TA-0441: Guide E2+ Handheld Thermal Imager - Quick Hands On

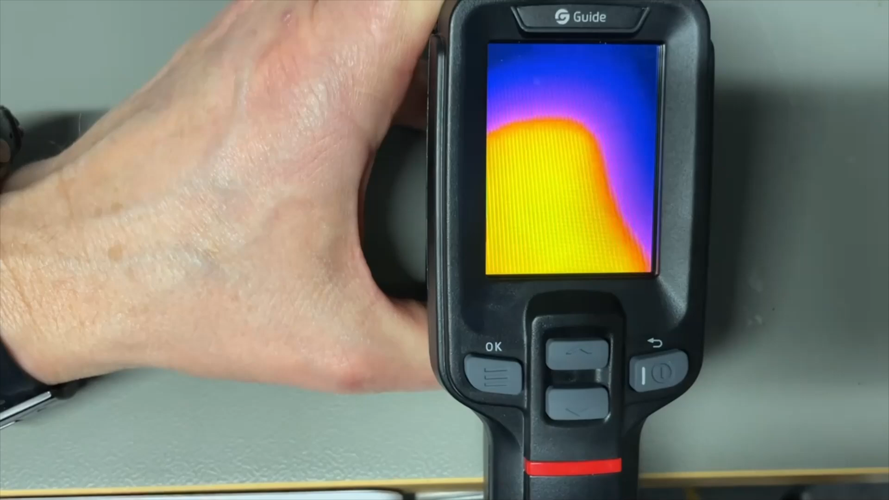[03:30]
Now we see already the thermal image.
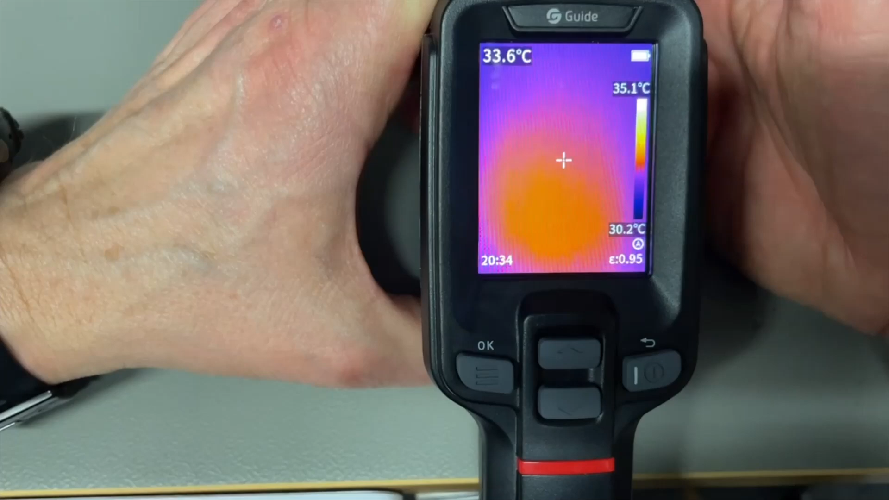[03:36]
On screen: spot 33.6°C, scale top 35.1°C, scale bottom 30.2°C
I put my finger in front while it's now very close by so we don't see too much.
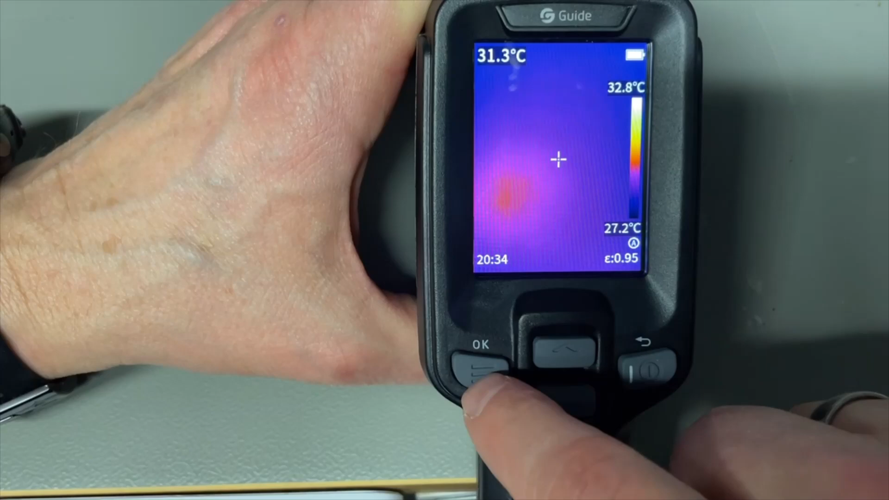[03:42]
On screen: spot 31.3°C, scale top 32.8°C, scale bottom 27.2°C
When we make a picture it makes both the visual and the infrared picture at the same time and here we have the preview. This is a mixed I think and here we have visual only and picture in picture and the infrared.
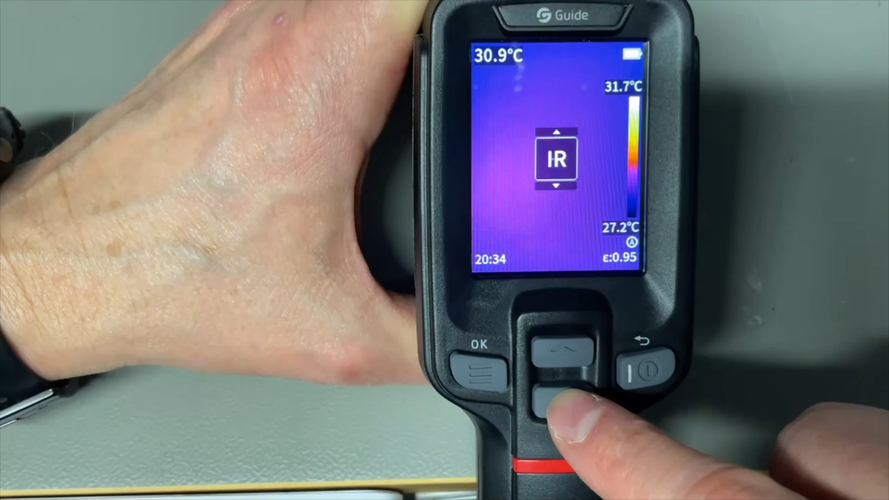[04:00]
On screen: spot 30.9°C, scale top 31.7°C, scale bottom 27.2°C
I usually just keep it in infrared. You have here the maximum temperature it's measuring. The lowest temperature it's measuring in the center which is here in the corner.
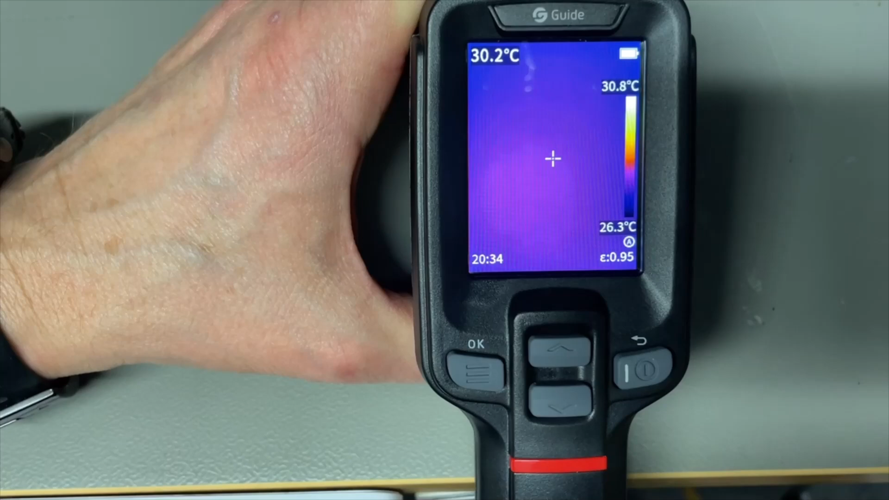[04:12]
On screen: spot 30.2°C, scale top 30.8°C, scale bottom 26.3°C
So let's go to the menu. Here we can go to our stored pictures that we shoot before. The super resolution mode is switched on.
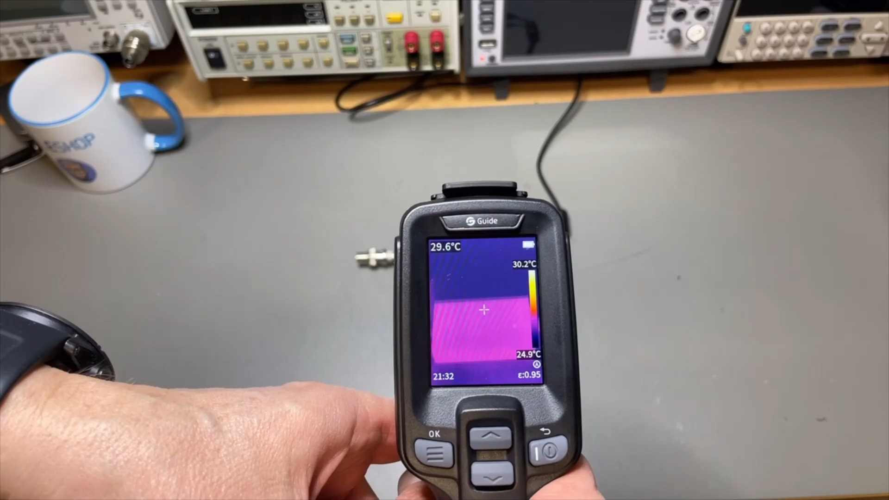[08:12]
On screen: spot 29.6°C, scale top 30.2°C, scale bottom 24.9°C
You can see already it is very close by because this is like 40 centimeters and it says it is about 30
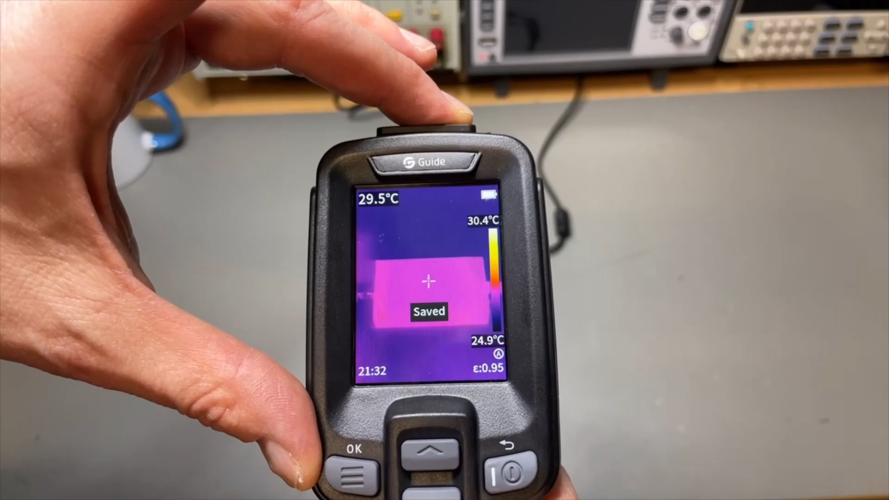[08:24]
On screen: spot 29.5°C, scale top 30.4°C, scale bottom 24.9°C
degrees but let's go a little bit close by. Look at this it is all warm.
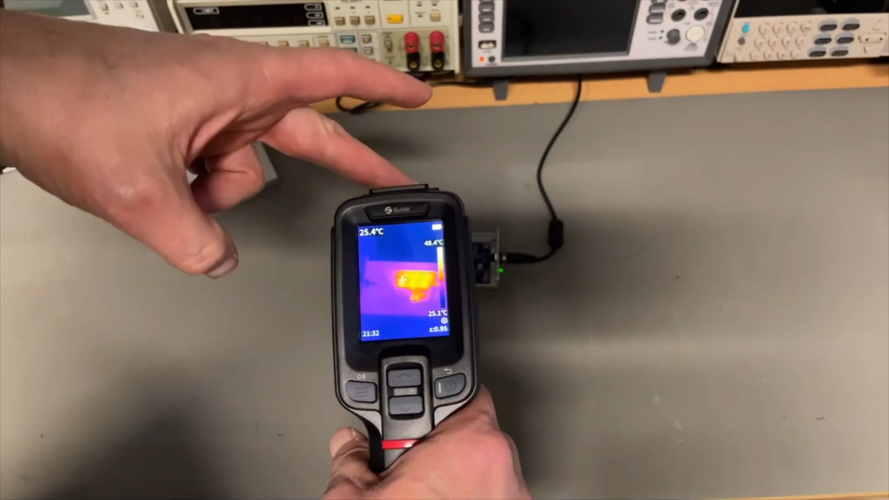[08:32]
On screen: spot 25.4°C, scale top 48.4°C, scale bottom 25.1°C
I will switch off the light.
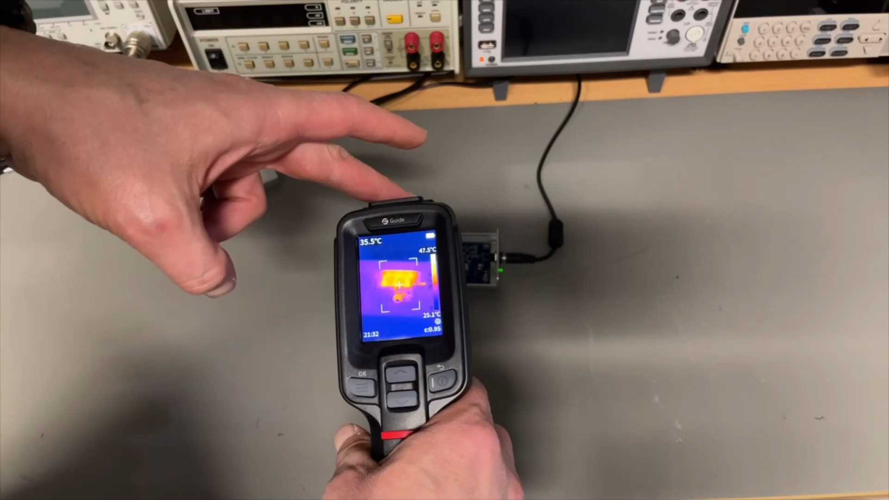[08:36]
On screen: spot 35.5°C
Here we can see some components. Let me make a picture of this.
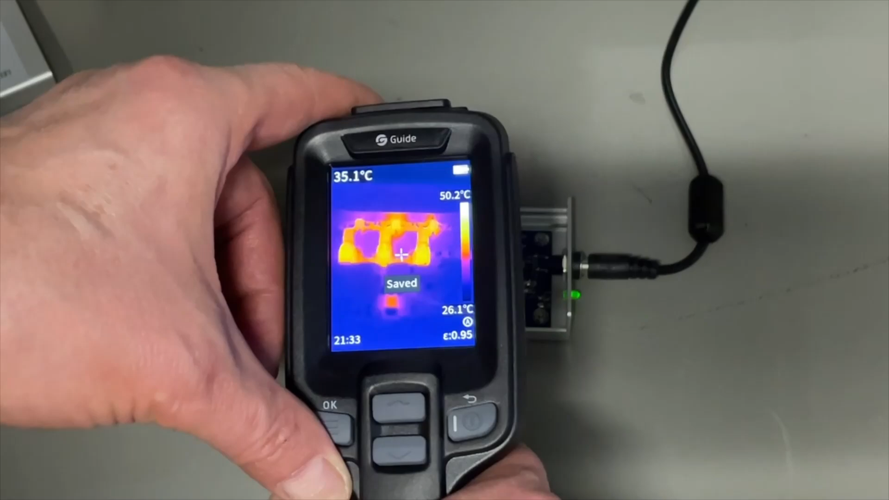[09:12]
On screen: spot 35.1°C, scale top 50.2°C, scale bottom 26.1°C
Look at that. Let's try this with a macro lens. It just needs to be put on top.
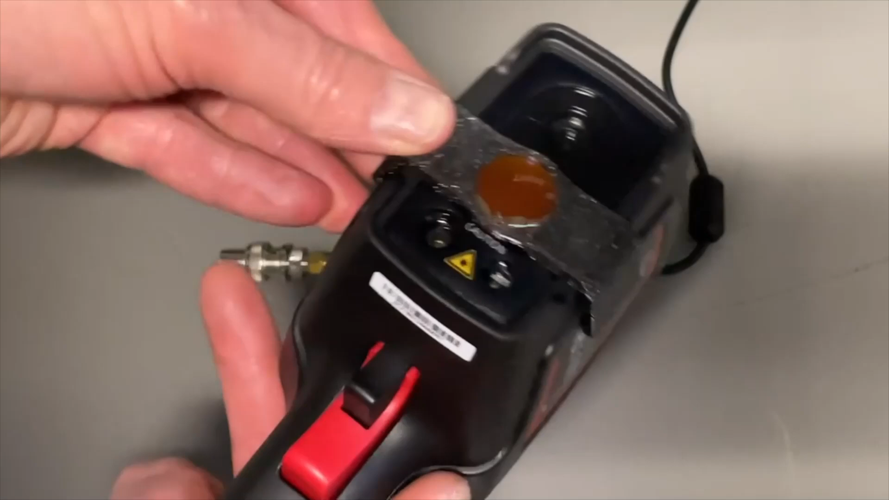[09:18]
Like this and then we can close by.
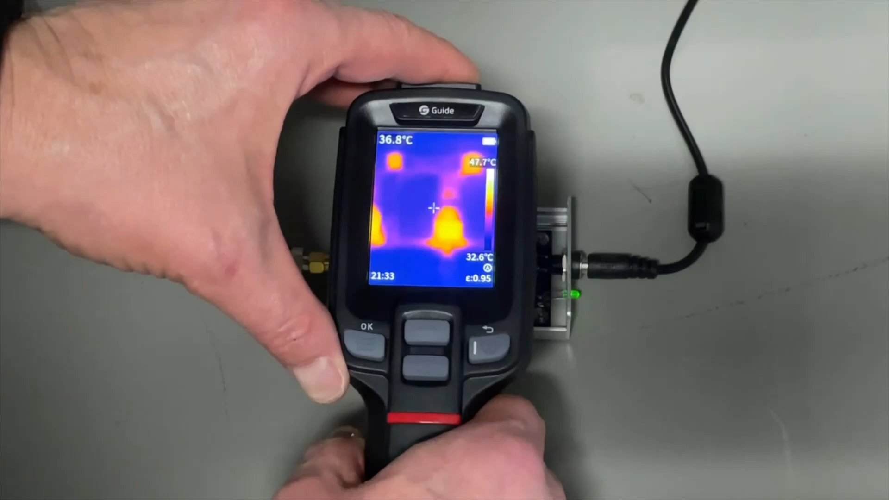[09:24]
On screen: spot 36.8°C, scale bottom 32.6°C
Look at that how close we can get.
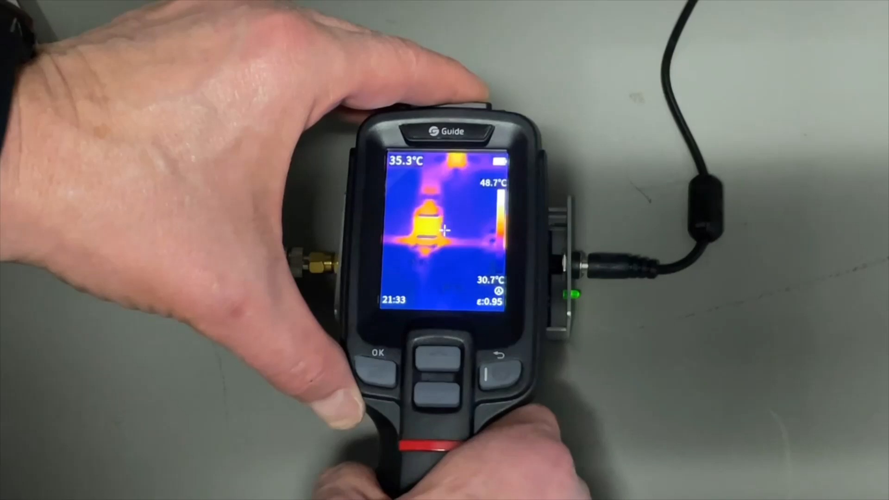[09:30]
On screen: spot 35.3°C, scale top 48.7°C, scale bottom 30.7°C
Let's see.
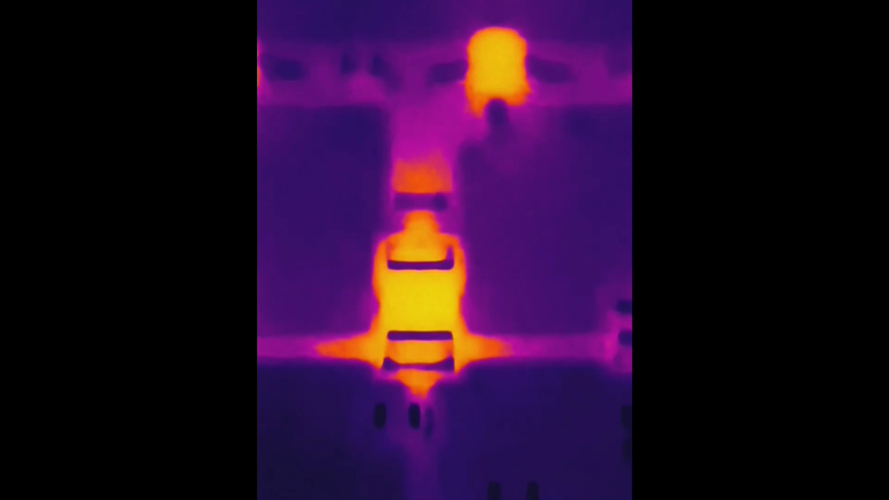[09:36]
Resistor.
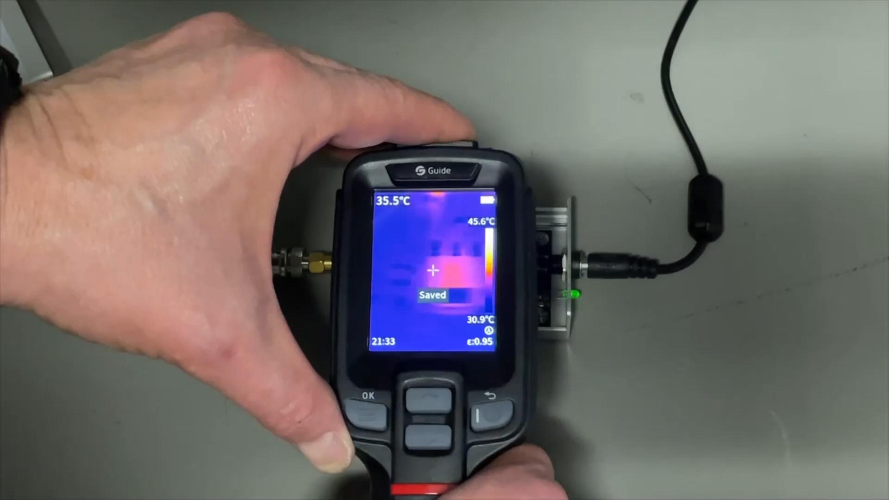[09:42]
On screen: spot 35.5°C, scale top 45.6°C, scale bottom 30.9°C
Here we have the transistor 35 degrees but these resistors or caps here are look at that 30. This is a transistor.
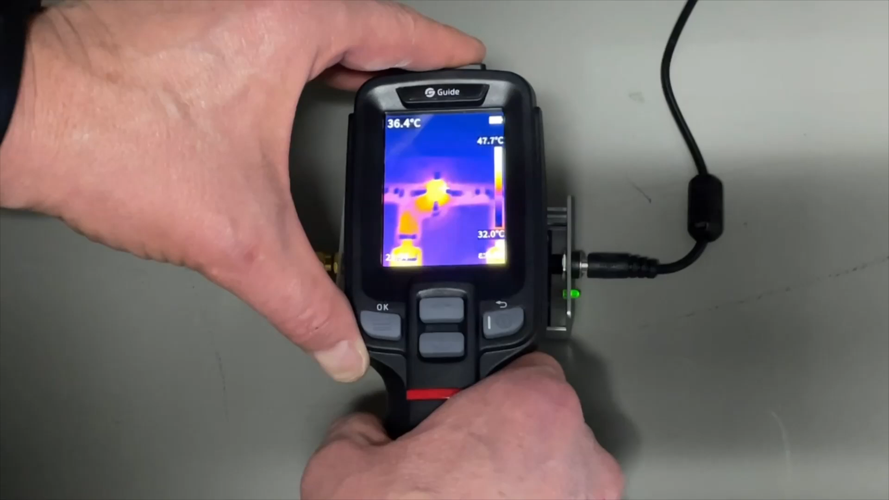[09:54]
On screen: spot 36.4°C, scale top 47.7°C, scale bottom 32.0°C
Probably a little bit hotter. Sorry for the shaking.
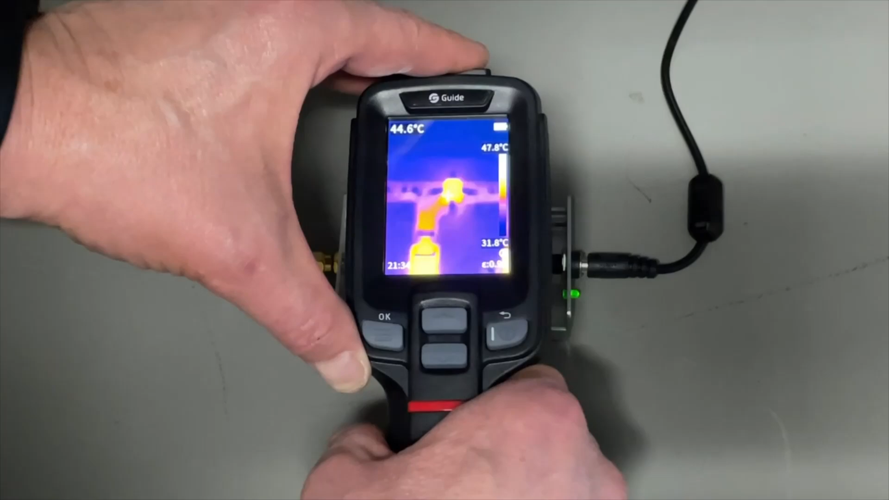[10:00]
On screen: spot 44.6°C, scale bottom 31.8°C
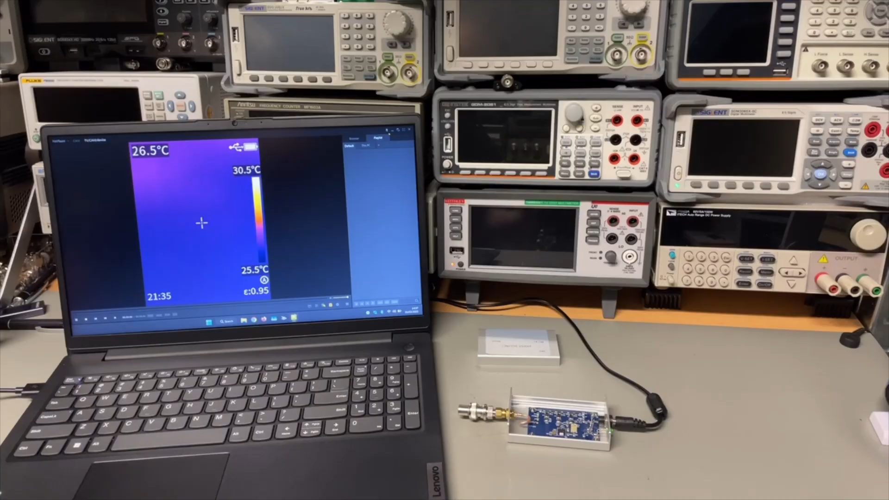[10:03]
On screen: spot 26.5°C, scale top 30.5°C, scale bottom 25.5°C
But we can also stream that from the
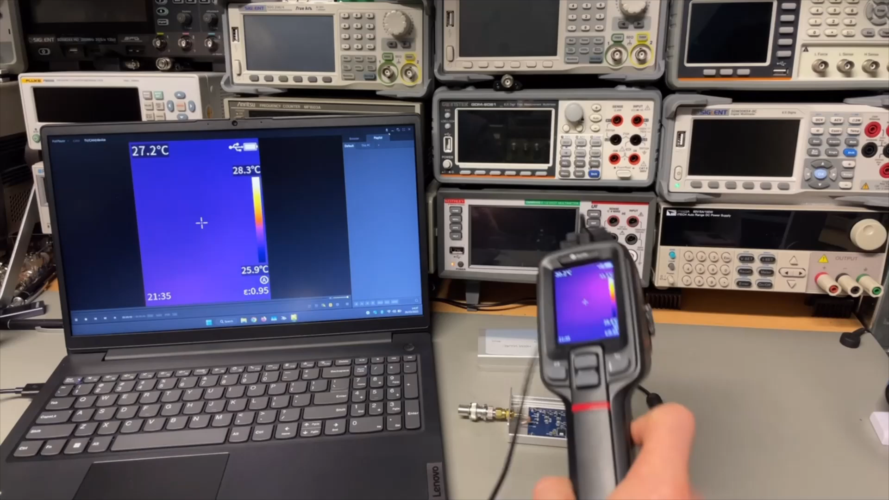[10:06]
On screen: spot 27.2°C, scale top 28.3°C, scale bottom 25.9°C
laptop. Look at this. So if we put this on the fixed tripod